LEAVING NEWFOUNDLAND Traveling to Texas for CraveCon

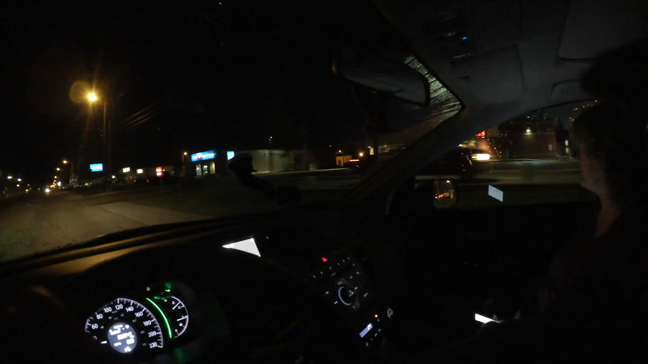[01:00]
That's like saying Gander, so get used to it. It's just the drive-thru is right here. Wow.
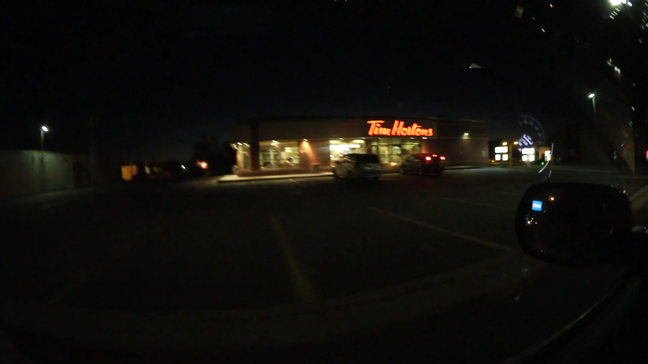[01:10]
So we figured I might not see another Tim Hortons for a week, so I have to grab a medium double-double, and then we're going to the airport.